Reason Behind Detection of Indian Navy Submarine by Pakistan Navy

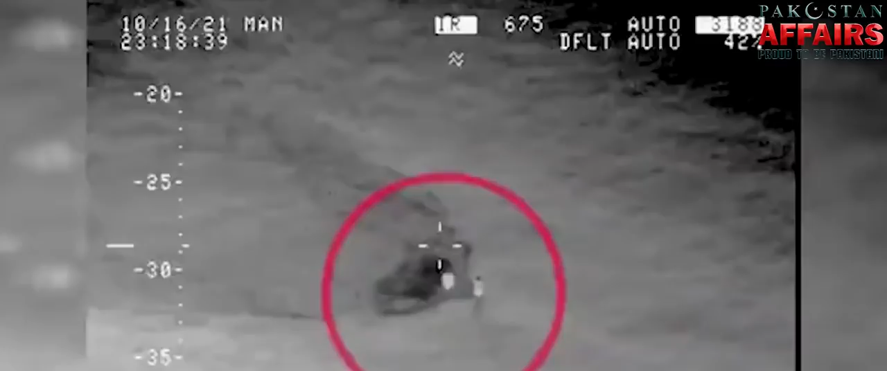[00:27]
سب میرین کو ڈیٹیکٹ کیا گیا ہے اسے سرفیس پر آنے پر مجبور کیا گیا اور واپس بھارت پہنچایا گیا اس ویڈیو میں آپ سے شیئر کروں گا کہ اس بار پکڑی جانے والی سب میرین کون سی تھی اس سے پہلے کتنی بار پاکستان نیوی بھارتی نیوی کی سب میرینز کو ڈیٹیکٹ کر
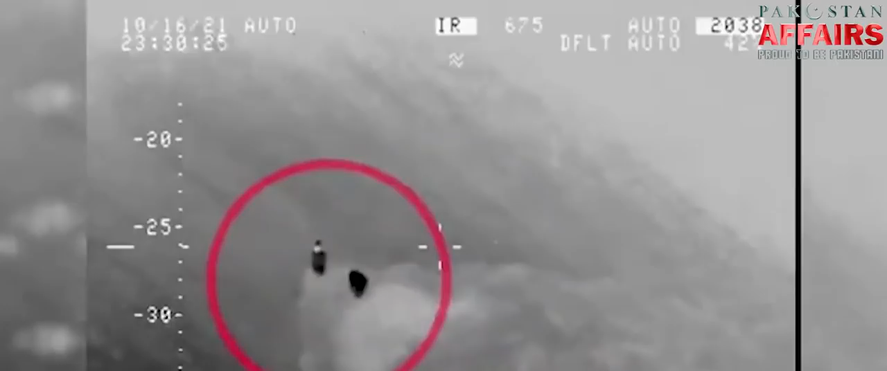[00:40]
چکی ہے اور پاکستانی پانیوں میں چھپ کر بھارتی سب میرین کیا کرنا چاہتی
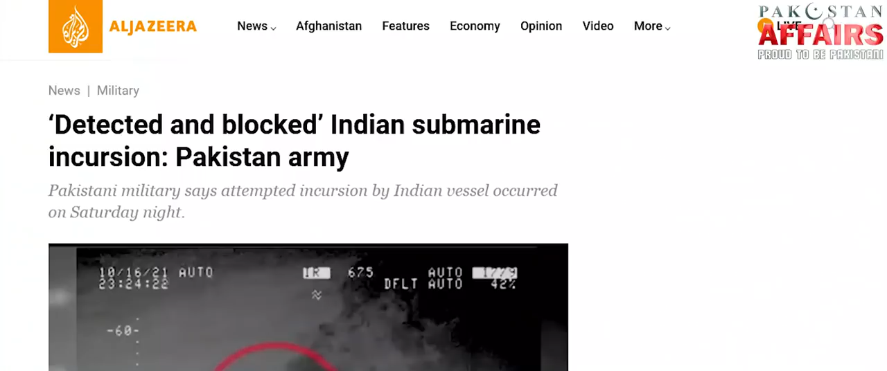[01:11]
داخل ہونے اور چھپ کر بیٹھنے کی کوشش نہ صرف ناکام بنا دی گئی بلکہ بھارتی سب میرین کو ستائے آپ پر آنے پر مجبور بھی کیا گیا اور اسے واپس
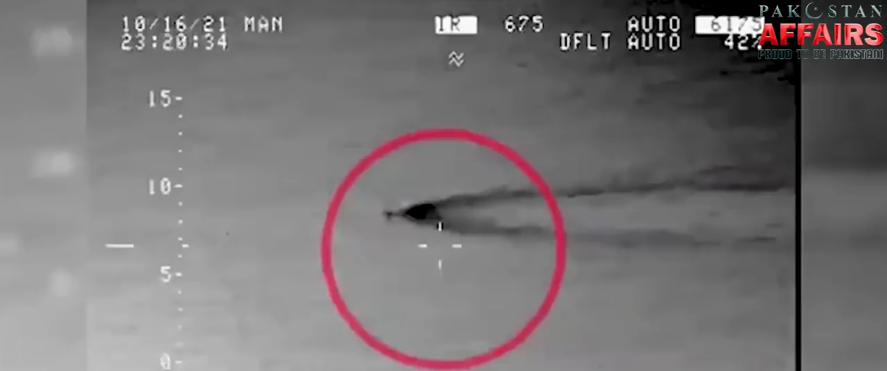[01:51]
نیوی پاکستانی پانیوں میں چھپ کر بیٹھنے کی کوشش کرتی بھی
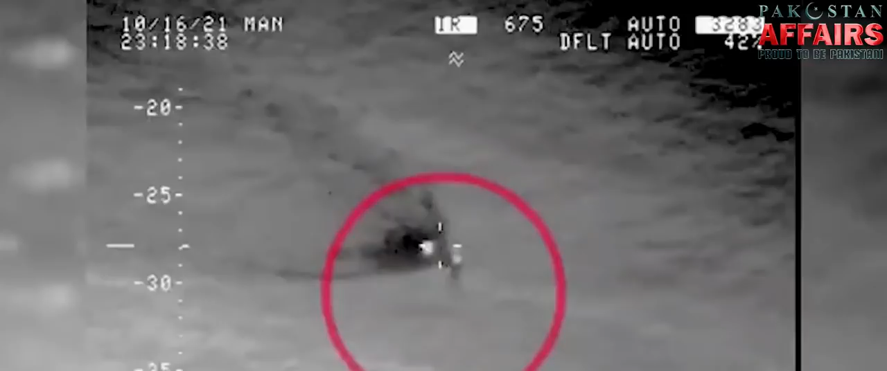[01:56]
پکڑی گئی تو اسے پاکستان نیوی نے ناکام بنا دیا تھا اس کے بعد